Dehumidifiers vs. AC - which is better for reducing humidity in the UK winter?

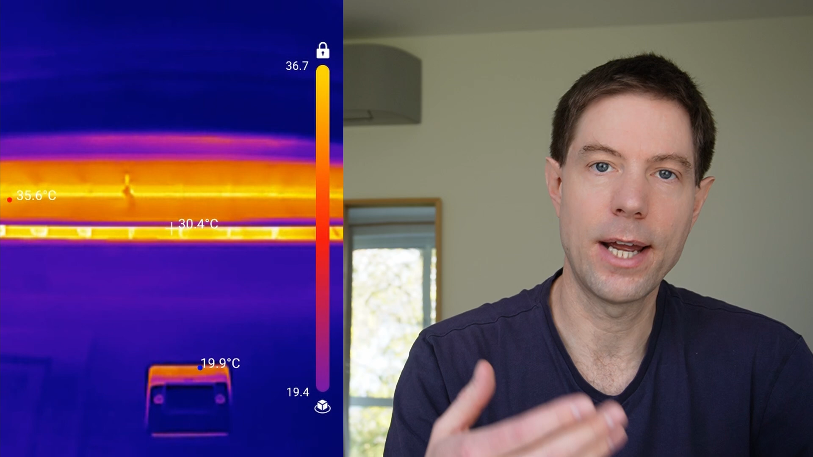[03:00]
of the of the units is roughly 40 degrees something like that and right next to the fan that because the fan spinning and pushing the the warm air out and that's around about 40 degrees
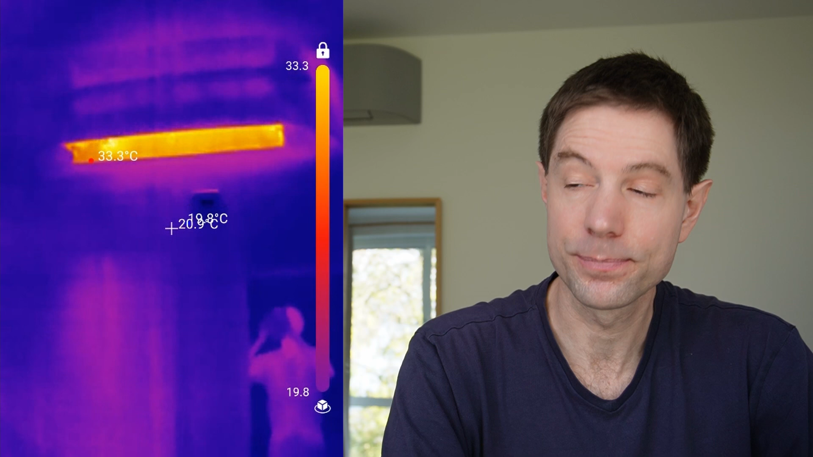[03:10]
On screen: spot 20.9°C
and obviously that's what heats your it's your house however I then put it in dry mode using exactly the same settings and you can see that in fact the temperature of the the fan and the air coming out had dropped right down to basically about zero degrees one one degree two degrees something like that. Now that's fine for short periods but really you don't want to be using dry mode in the winter when you want to be heating your house and you're just blasting cold air like it's not a lot of cold air but it's noticeable.
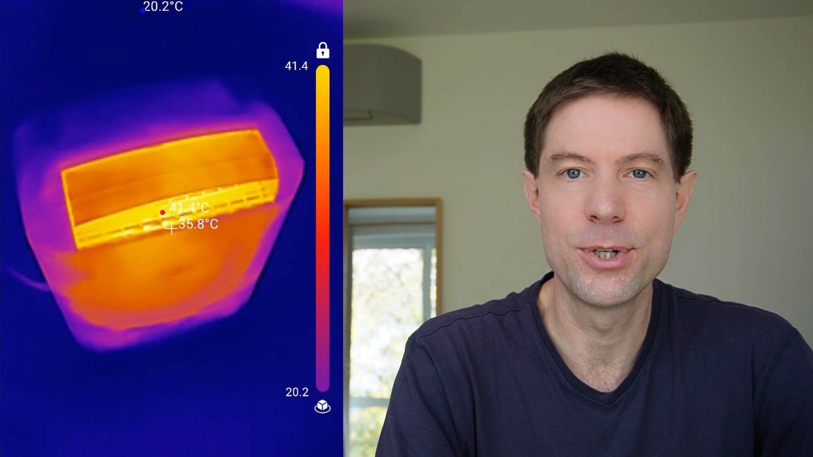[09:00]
On screen: spot 35.8°C, max 41.4°C
the thermal imaging camera and that I recorded earlier for that as well and so when running the dehumidifiers I'm actually contributing heat to the the house rather